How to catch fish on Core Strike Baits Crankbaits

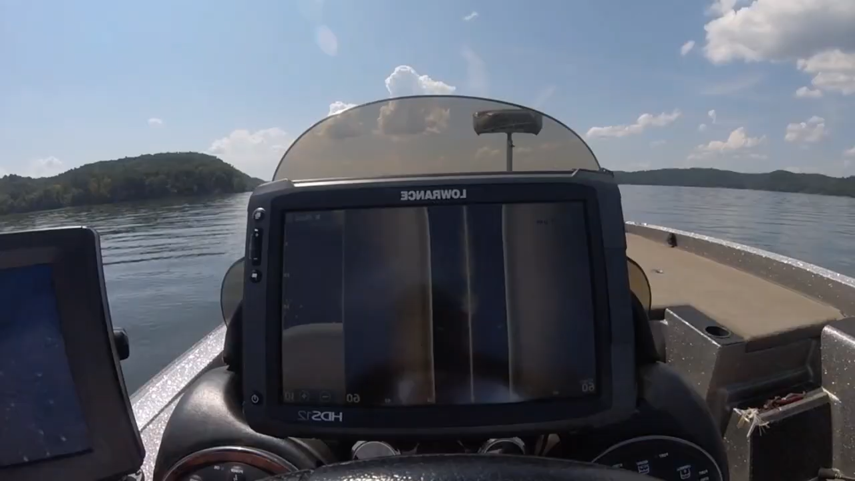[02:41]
Ah, there's the fish in 15 to 20 foot of water. Looks like a pretty good scope.